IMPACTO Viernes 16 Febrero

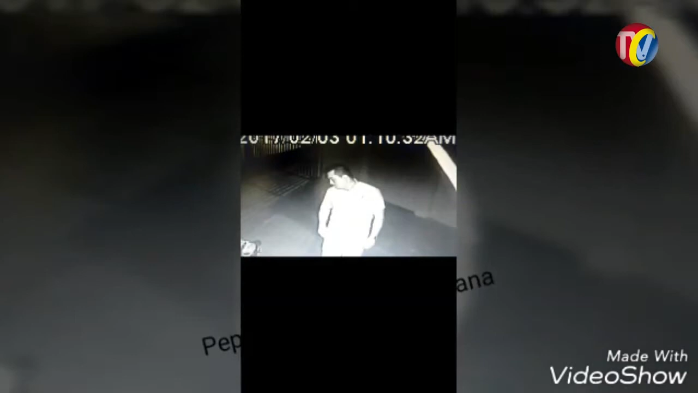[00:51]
En pie de cuesta, así están los clonadores de tarjetas grabados. Cuando instalaban dispositivos para después robar las cuentas,
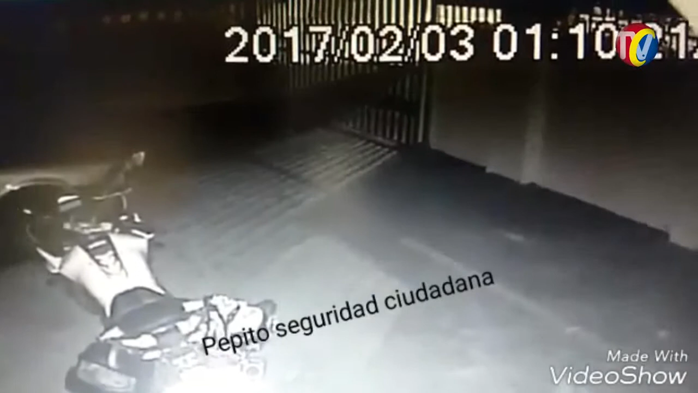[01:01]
la policía los capturará en los próximos días.
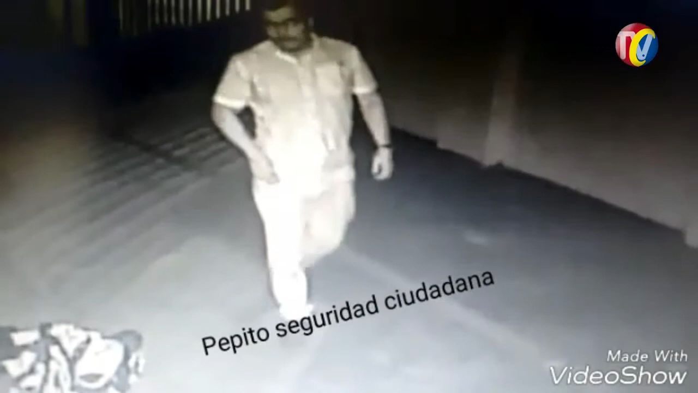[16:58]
Las personas salen de los cajeros electrónicos y otros entran es a robar, mire,
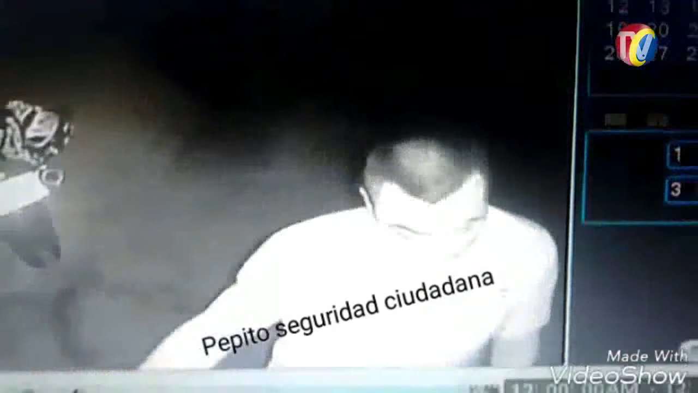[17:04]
como este rata que entra a clonar en un cajero electrónico las tarjetas débito. ¿Qué le pasa? ¿Qué le hacen?